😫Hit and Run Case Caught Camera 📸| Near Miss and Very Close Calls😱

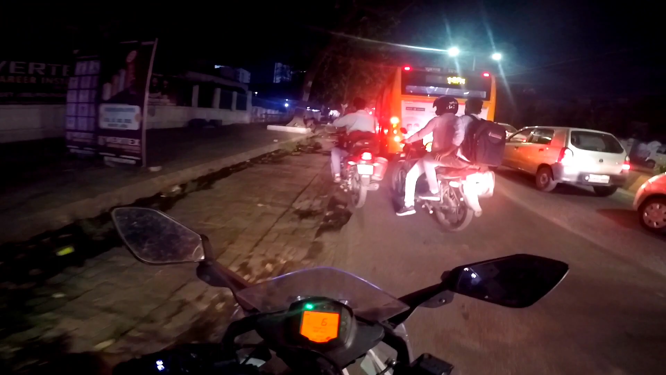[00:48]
और रोड लाइट काफ़ी कम है सच लखनऊ में देखा जाए तो।
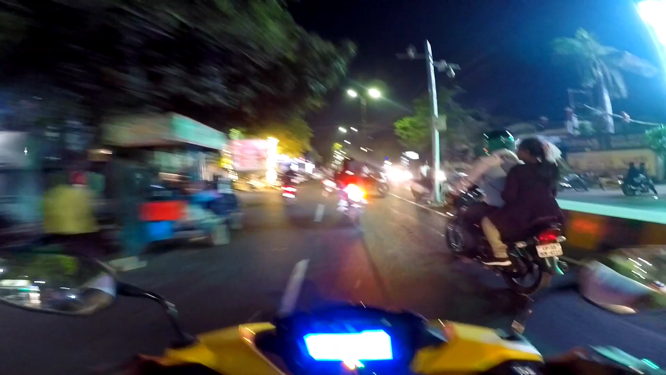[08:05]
ओ भाई लूसीफर भाई, आराम से ब्रेक मार, पीछे मैं भी हूँ।